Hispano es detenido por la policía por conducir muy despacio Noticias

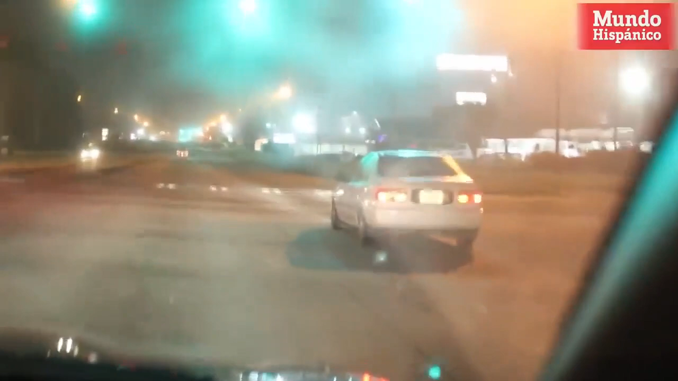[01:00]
Paul Sam Union 2491 PSU 2491. And it's a white Honda Civic 280 Glendale. Click to Lady